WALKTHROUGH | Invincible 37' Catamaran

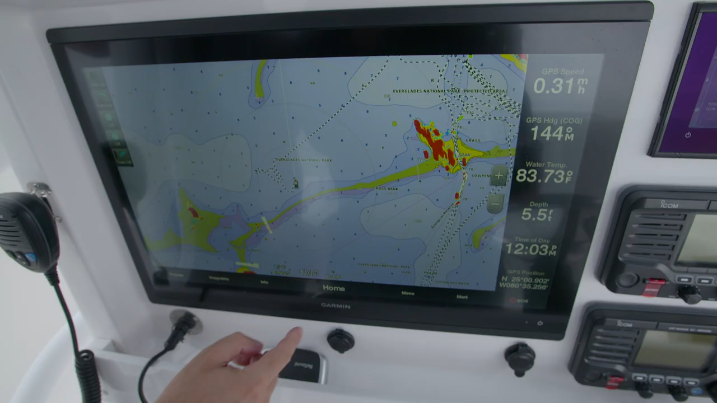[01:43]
For example, we've got the radar on right now to monitor some rain that's in our area,